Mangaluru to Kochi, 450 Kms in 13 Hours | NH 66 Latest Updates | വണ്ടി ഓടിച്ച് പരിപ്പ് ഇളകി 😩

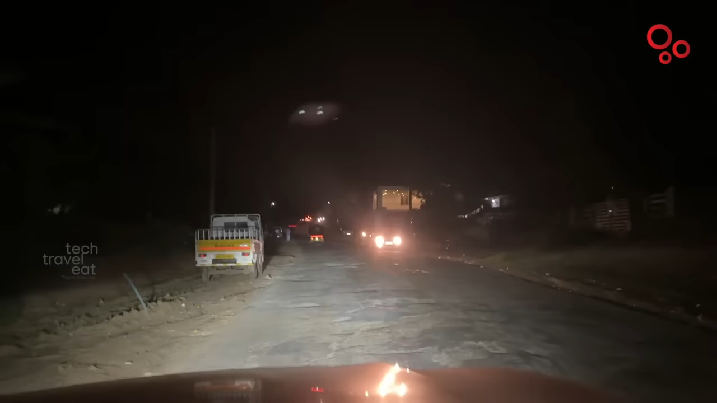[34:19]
എന്ത് പന്നം പിടിച്ച വഴിയാ ശ്വേത. ഇതിലും ഭേദം മറ്റേ വർക്ക് നടക്കുന്ന നാഷണൽ ഹൈവേയിലൂടെ പോയാ മതിയായിരുന്നു.
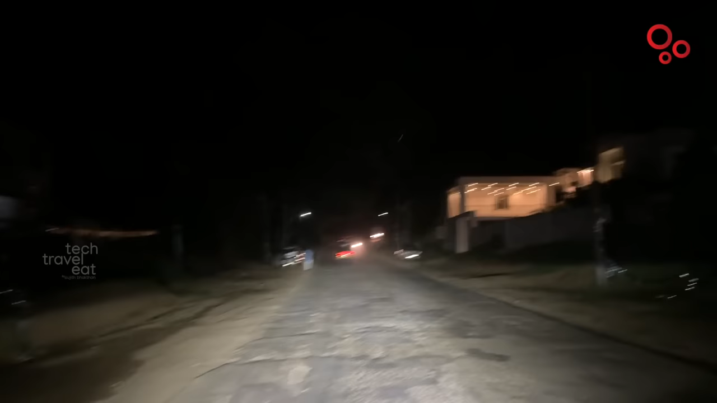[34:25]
ആ നാഷണൽ ഹൈവേയിൽ വർക്ക് നടക്കുന്നതുകൊണ്ട് ഡീവിയേഷൻ എടുത്ത് വന്നതാണ്. ഇത്രയും വൃത്തികെട്ട വഴി എന്റെ ജീവിതത്തിൽ ഞാൻ ഈ കടയിൽ
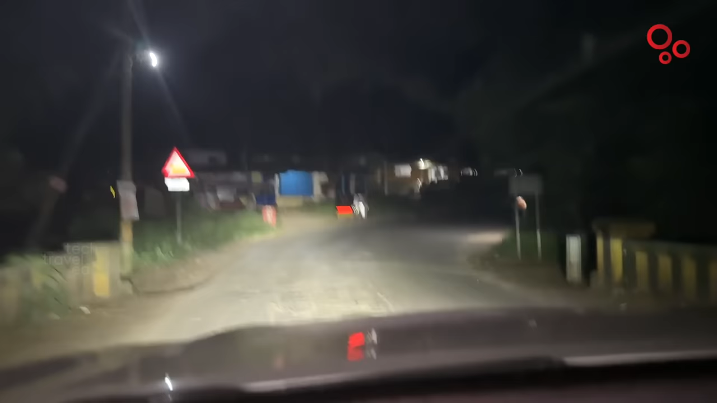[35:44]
ഇത് ശരിക്കും നമുക്ക് നമ്മള് അനുഭവിക്കുന്നോണ്ട് പറയുന്നതാണ്, വിഷമം കൊണ്ട് പറയുന്നതല്ല, വേറൊന്നുമല്ല.
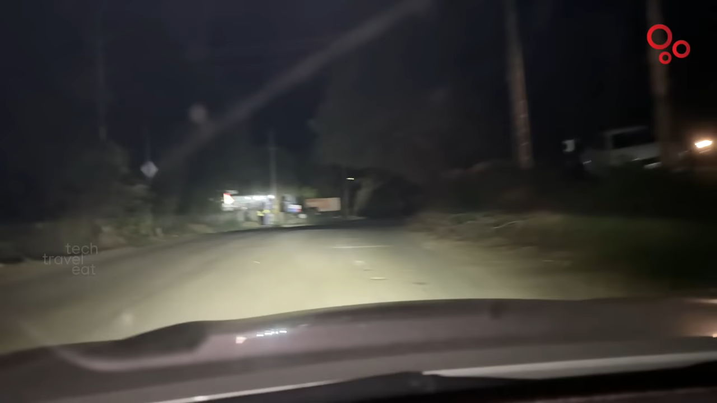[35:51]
എങ്ങനെയൊക്കെ എടുത്തോണ്ട് പോണമല്ലേ. ക്യാമറ എനിക്ക് നേരെ പിടിക്കാൻ പറ്റുന്നില്ല, നേരെ ഇരിക്കാൻ പറ്റുന്നില്ല, അതാണ് കാര്യം.
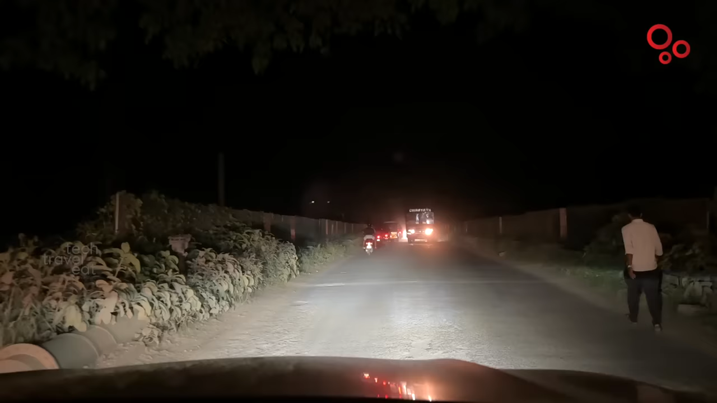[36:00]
ഞാൻ കൊളപ്പുള്ളിന്ന് റൈറ്റ് എടുത്ത് ഷൊർണൂർ റോട്ടിൽ കയറി.
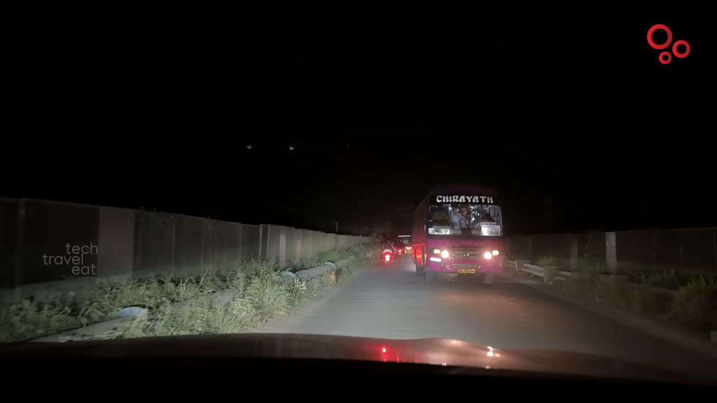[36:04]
ഇതാണെങ്കിൽ അതിനപ്പുറത്തെ റോഡ്, തുടക്കത്തിൽ ഭയങ്കര നല്ല റോഡായിരുന്നു, പിന്നെ വന്നപ്പോഴത്തേക്കിന് കുഴിയോടെ കുഴി.
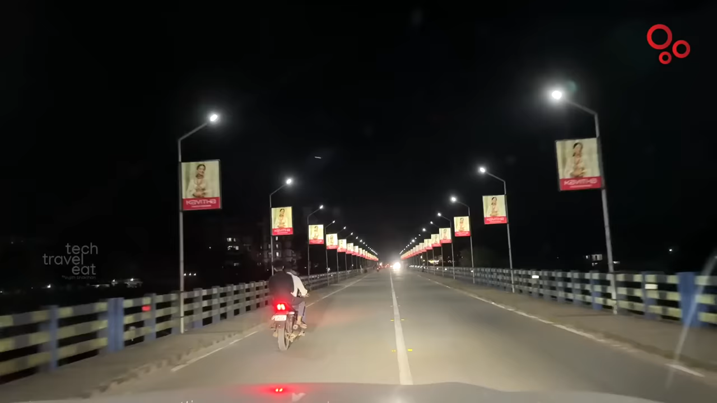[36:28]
ഒന്ന് ആലോചിച്ചേക്ക്, ഭാരതപ്പുഴയുടെ മേളിൽ കയറി, ഇപ്പോൾ പാലം കടക്കുകയാണ്, അടിപൊളിയായിട്ടുണ്ട്. ഇപ്പോൾ പുട്ടപ്പുറം വരെ വൻ ശോകമായിരുന്നു.
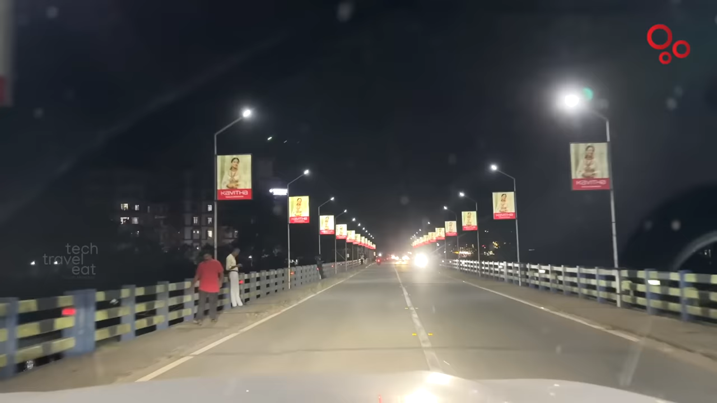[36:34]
പാലം കഴിഞ്ഞും റോഡ് ഇതുപോലെ ആയിരുന്നെങ്കിൽ അടിപൊളിയായിരുന്നോ. ജില്ല മാറിയോണ്ടാണെന്ന് എനിക്കറിയില്ല, എന്താണെന്നറിയില്ല. ഇപ്പൊ അടിപൊളി റോഡായി.
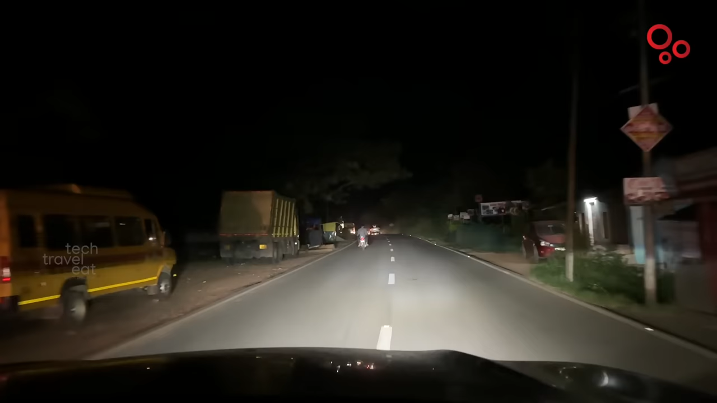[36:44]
എന്തായാലും സോ ഹാപ്പി, ഇത്രയും നേരം പൊട്ടിപ്പൊളിഞ്ഞ റോഡിൽ കൂടെ വണ്ടി അടിച്ച് നല്ല റോഡ് കിട്ടിയപ്പോ ആഹാ, എന്താ സന്തോഷം.
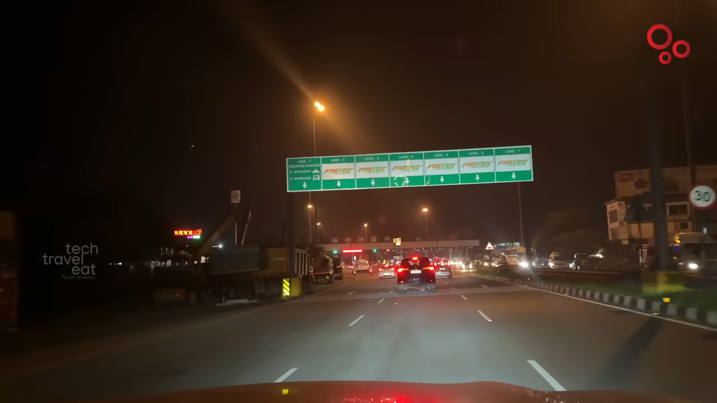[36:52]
അങ്ങനെ ഫൈനലി നമ്മൾ പാലിയേക്കര എത്തിയിരിക്കുകയാണ് ഗായ്സ്. പാലിയേക്കര ടോൾ പ്ലാസ, ഒന്നും പറയണ്ട. എന്നിട്ട് ഇത്രയും തിരക്കുണ്ടായിട്ട് അവന്മാർ ഒരു ലൈൻ അടച്ചിട്ടിരിക്കുകയാണേ.
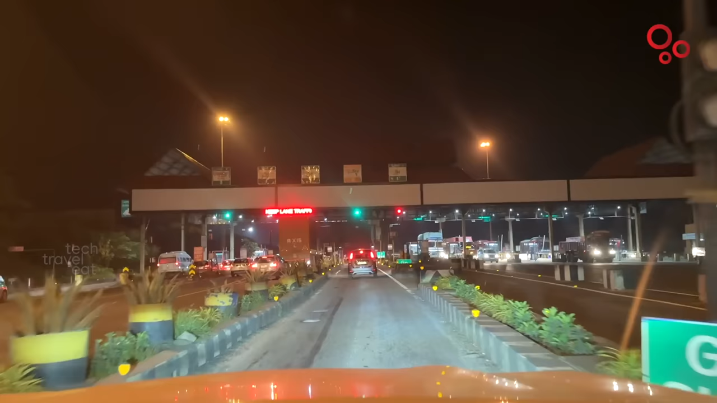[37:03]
പറയണ്ട, ഇപ്പൊ കൊള്ള ഈ ഇത്രയും നേരം വന്നതിലേ ഇനി ഇപ്പൊ കൊള്ളാവുന്ന റോഡെന്ന് പറയാനായിട്ട് ശരിക്കും ഇത് മാത്രമേ ഉള്ളു കേട്ടാ.